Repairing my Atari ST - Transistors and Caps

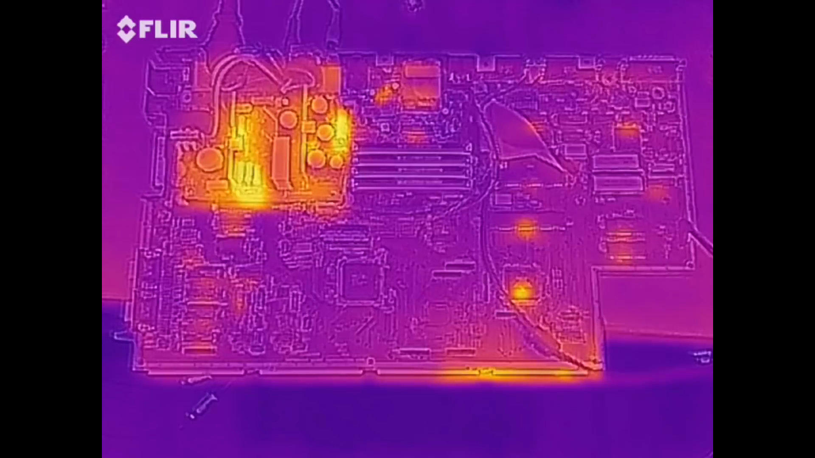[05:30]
okay you're going to turn on the original faulty ST power is on so the main CPU is getting warm see the power supply resistors instantly fire up and then there's a little bit heat on the other parts of the board
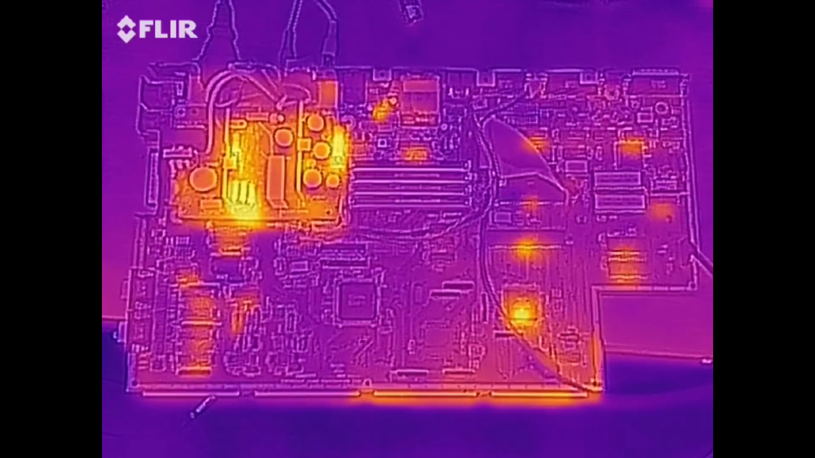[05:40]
so we're going to have a little zoom now in
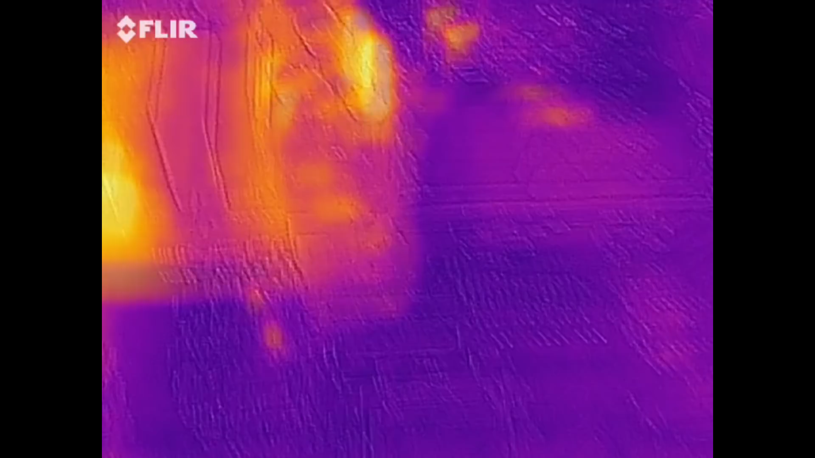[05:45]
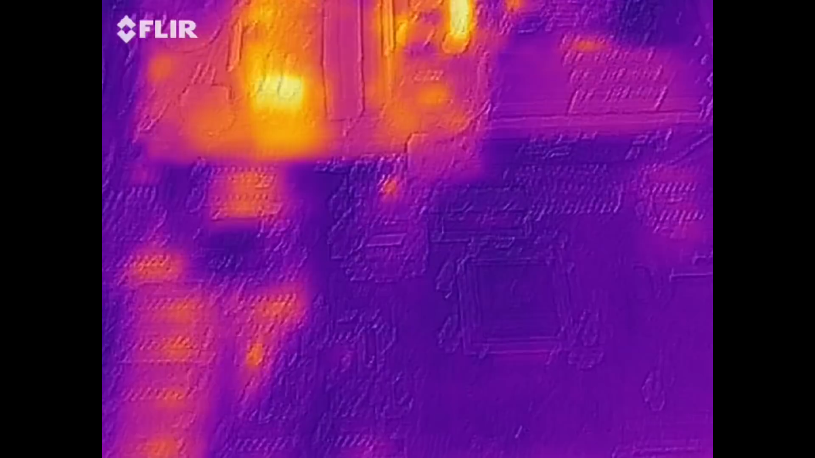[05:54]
you still have this transistor here
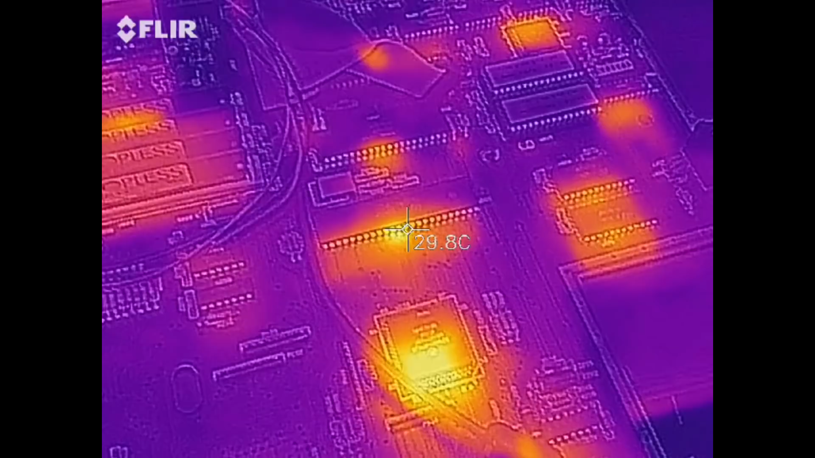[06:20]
On screen: spot 29.8°C
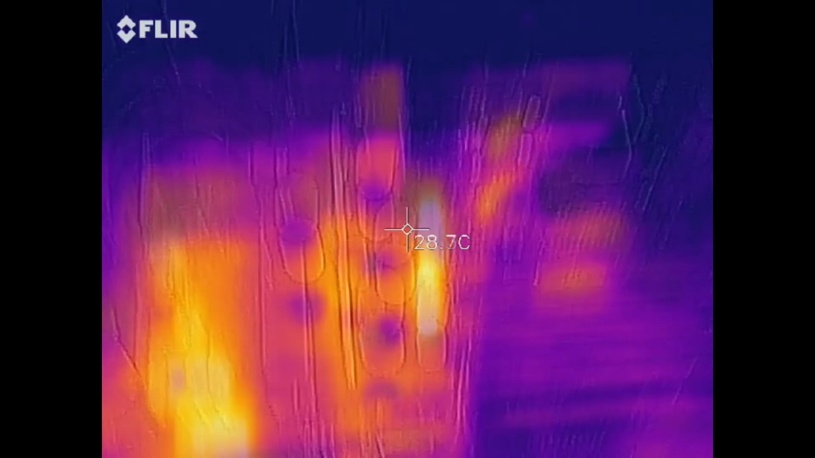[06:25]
On screen: spot 28.7°C
this is the area where I was suspicious of last time
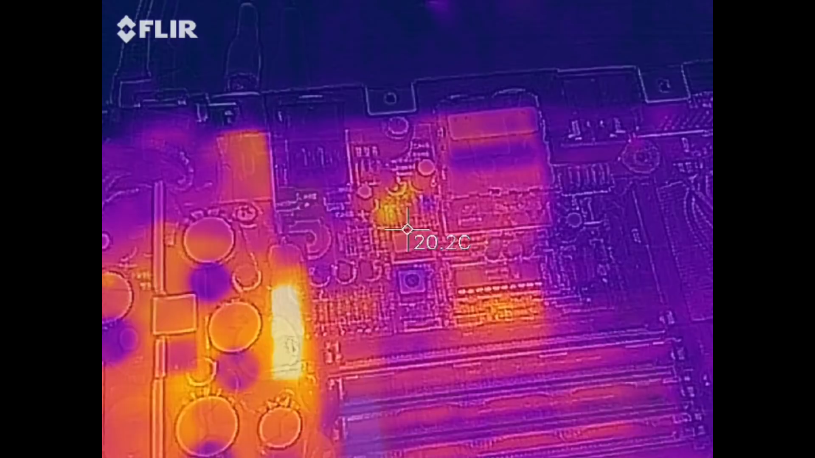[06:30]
On screen: spot 20.2°C
sometimes it's hard to tell where the heat's coming from because of the parallax so I'm
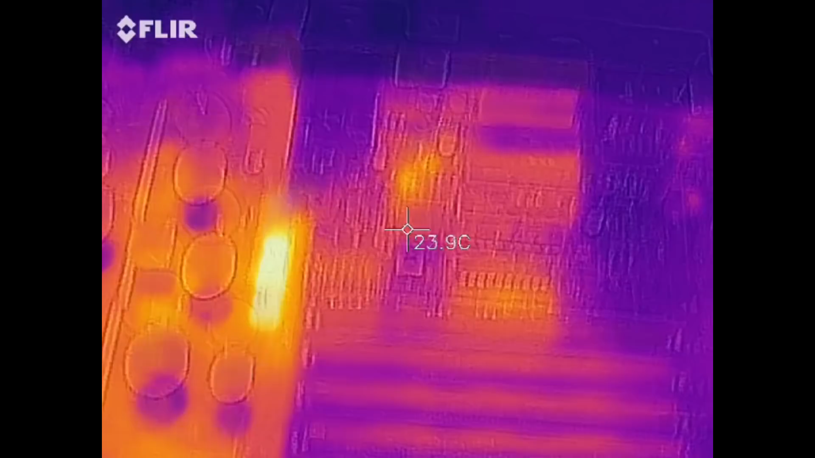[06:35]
On screen: spot 23.9°C
going to just put my finger on that and I'm going to put it on that and I'm going to put it on that
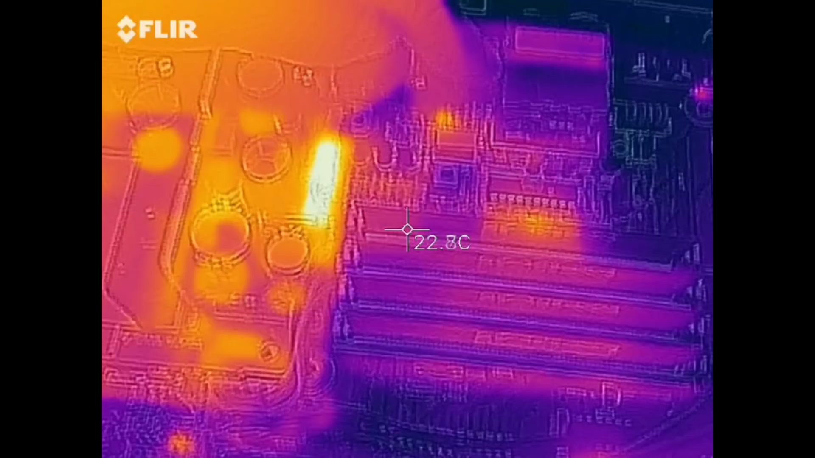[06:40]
so that capacitor there's a capacitor right there it's
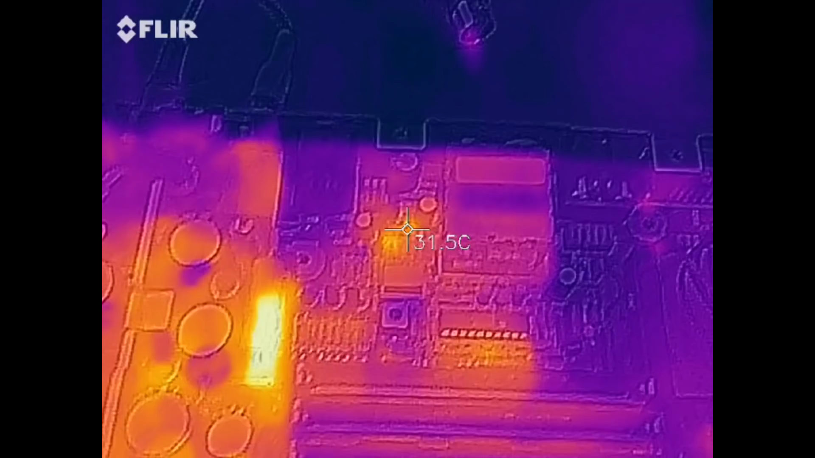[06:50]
On screen: spot 31.5°C
getting warm I mean this area is kind of warm
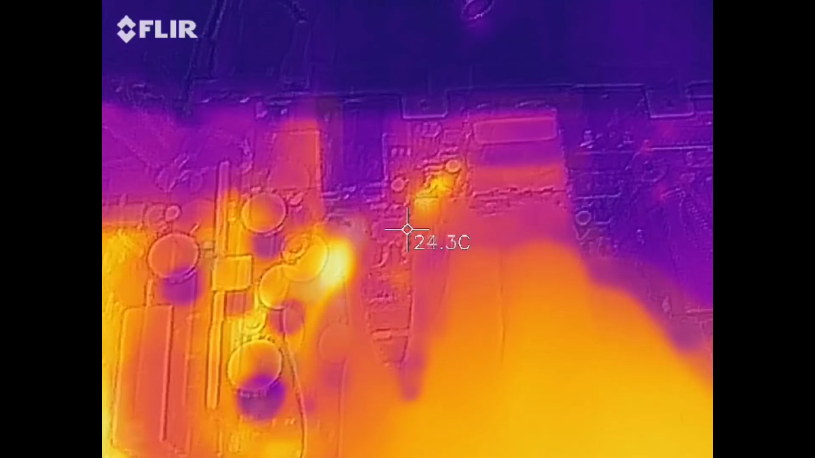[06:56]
On screen: spot 24.3°C
now we can see this transistor here